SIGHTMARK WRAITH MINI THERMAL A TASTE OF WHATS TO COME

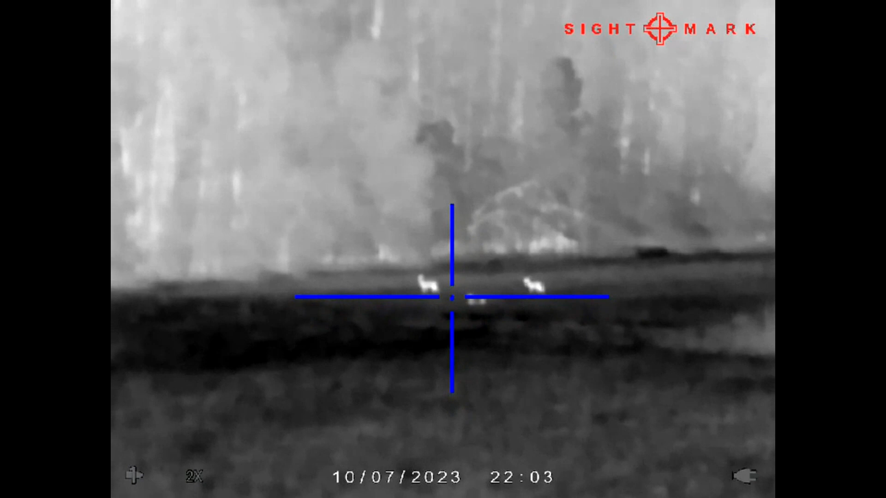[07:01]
Hey, James. Rick Bernardi here. There's some deer out there in the field. We took 63 hogs out of this field.
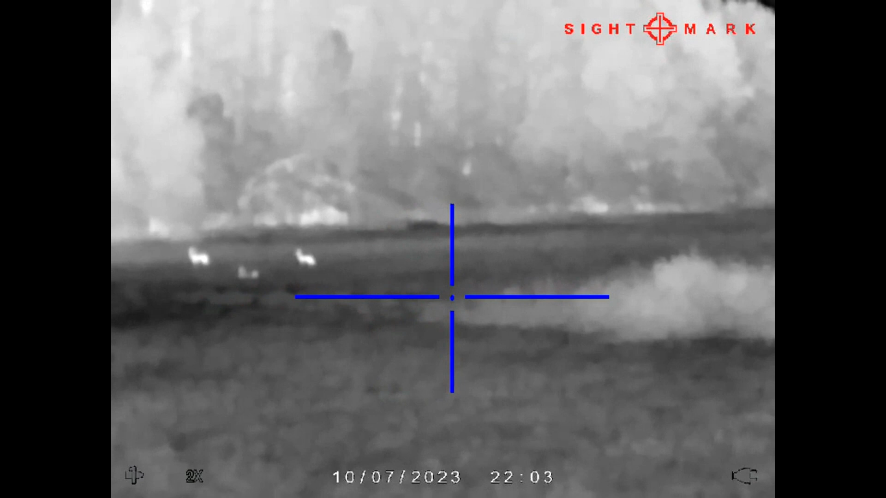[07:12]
So, I don't know how many more are left. There's probably a few. I don't know what that is. I think that's a deer down there too, laying down. Keep in mind.
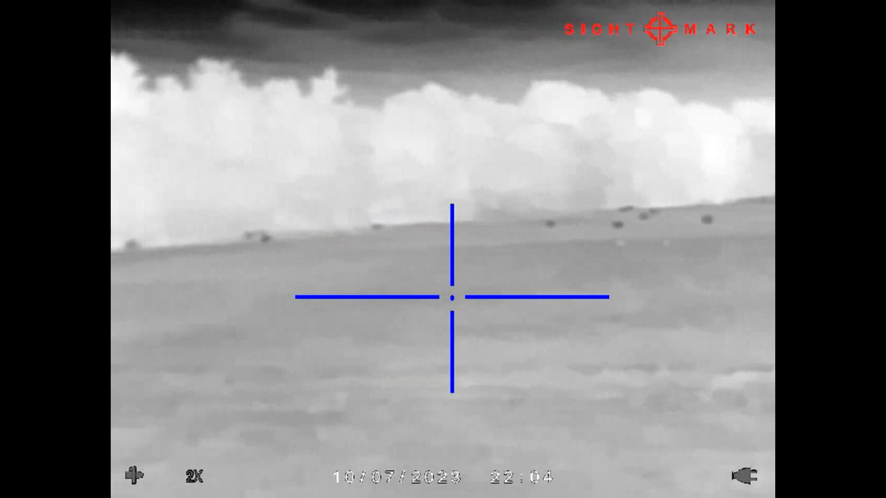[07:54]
There were like 200 hogs in this field one night come in here, turn down the thermal and couldn't believe it. I'm going to check my contrast.
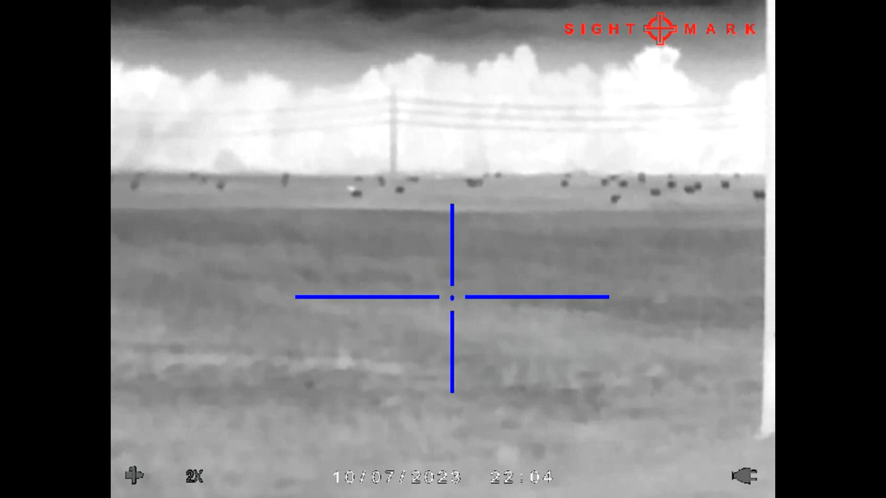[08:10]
Yearling laying down in the field right there. The does probably put her there.
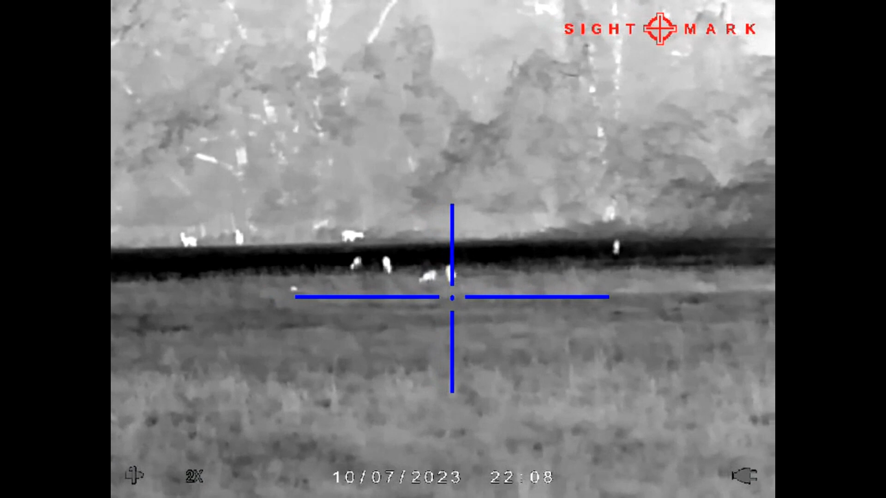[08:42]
Those are all deer.
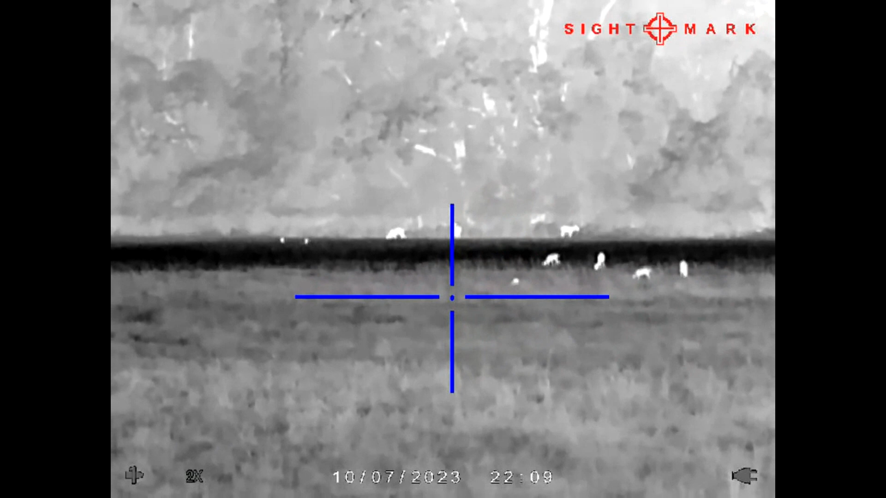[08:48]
No hogs tonight. It's kind of cool tonight too. I figured it being cool they'd be out rooting.
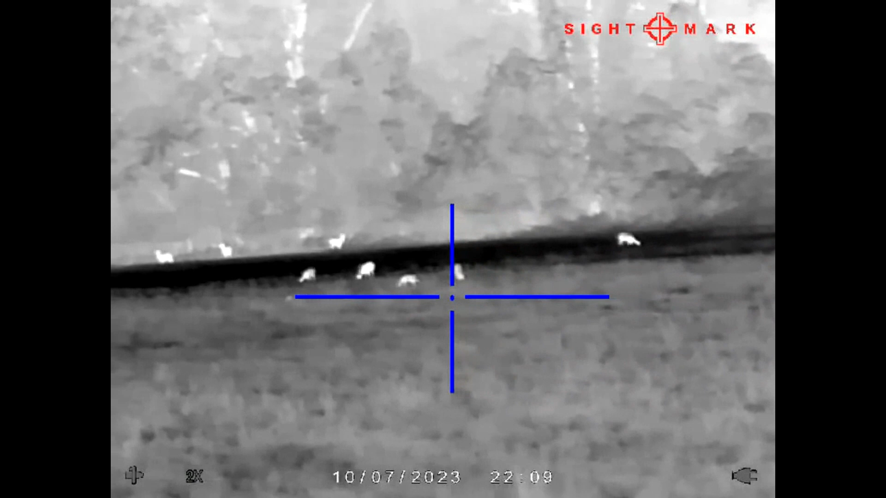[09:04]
The deer herd is unreal here in South Carolina.
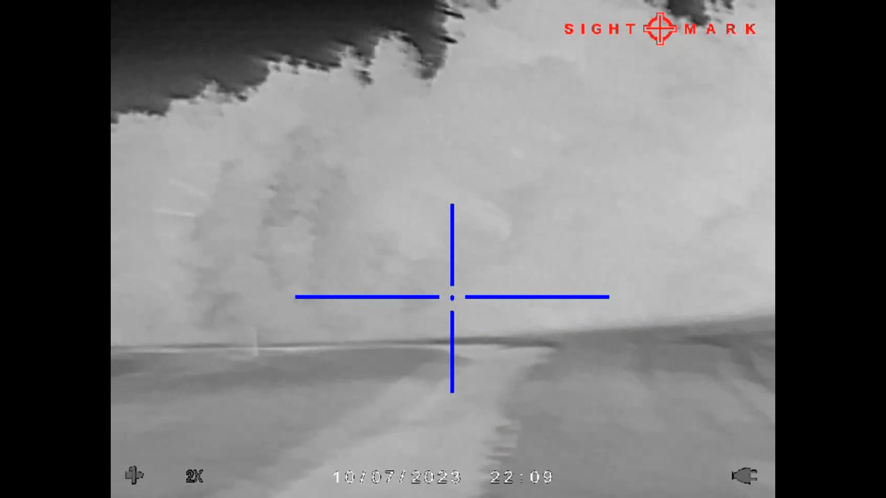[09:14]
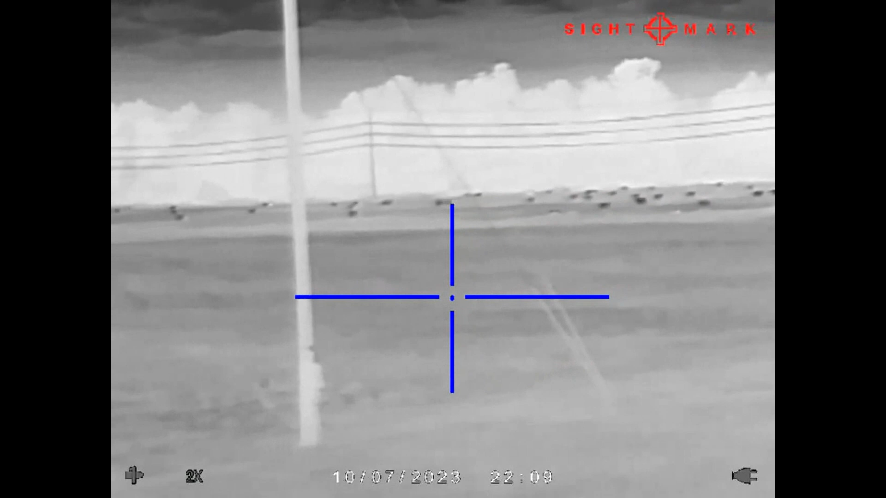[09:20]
See those little spots right there where I've got my crosshair? Those are deer, yearlings, laying down out of the wind. Two deer land. Two deer land. Two deer
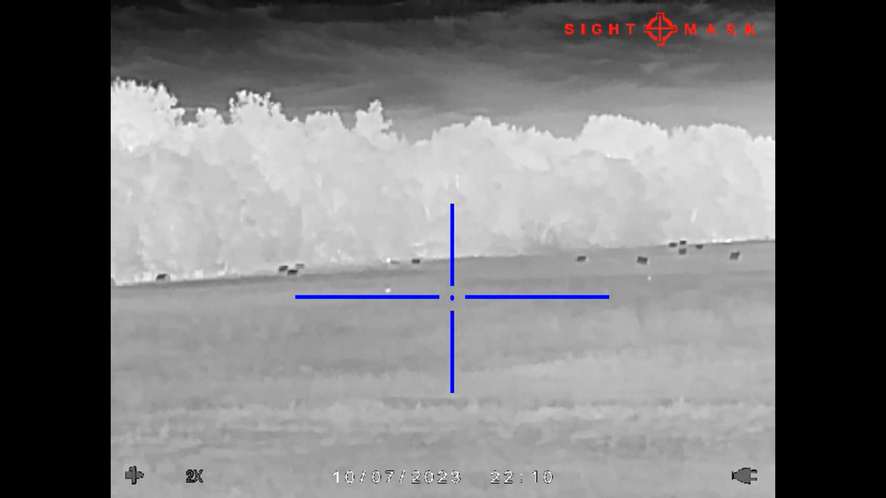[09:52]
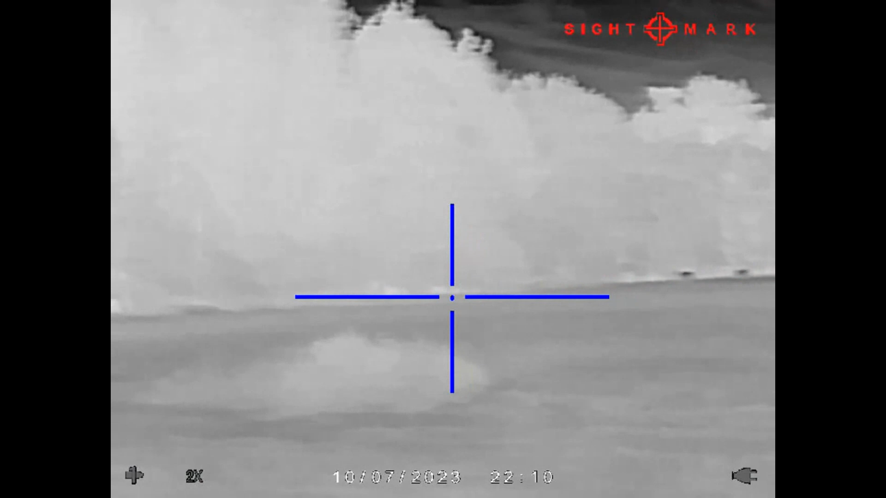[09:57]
land.
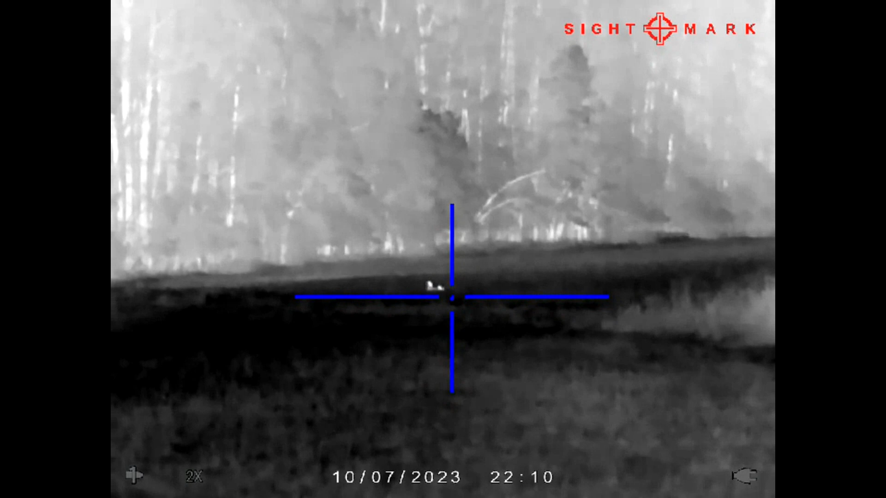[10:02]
There have been, too.ётся. been there. Two there. Two there. Here we go.
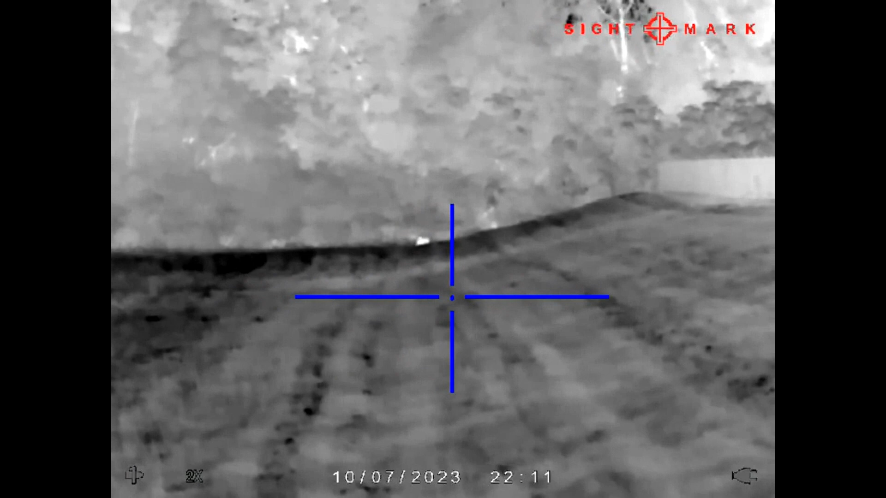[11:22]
Here we go. That may be a pig.
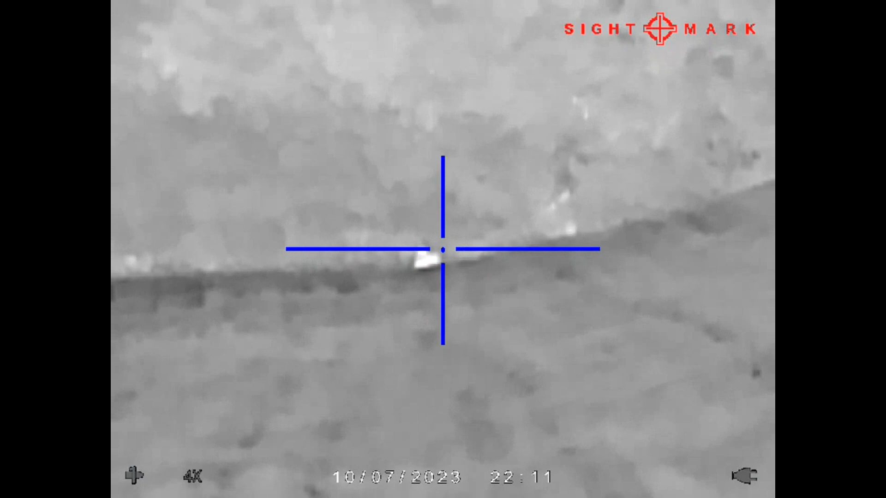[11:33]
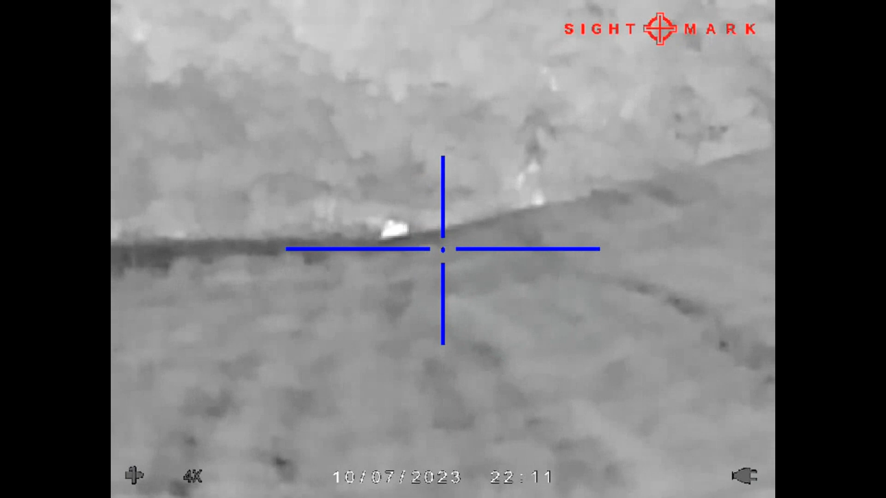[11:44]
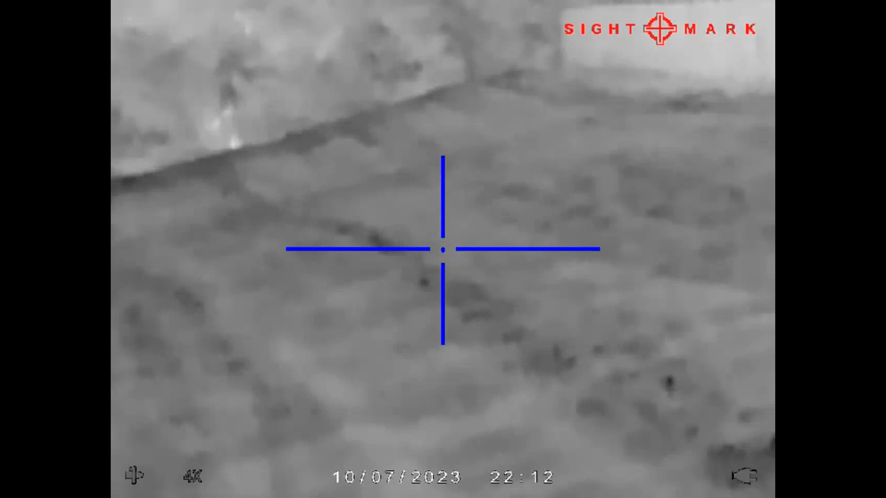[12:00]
Now there's a deer. Here we go.
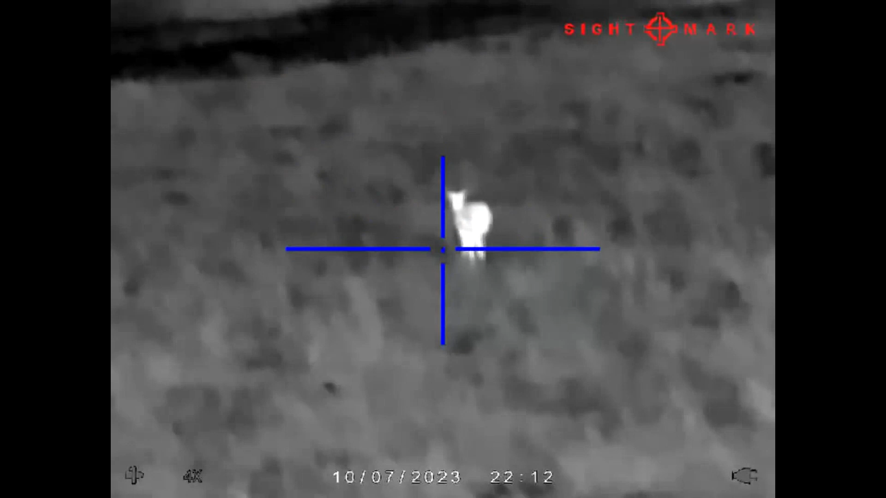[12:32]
Here we go. Here we go.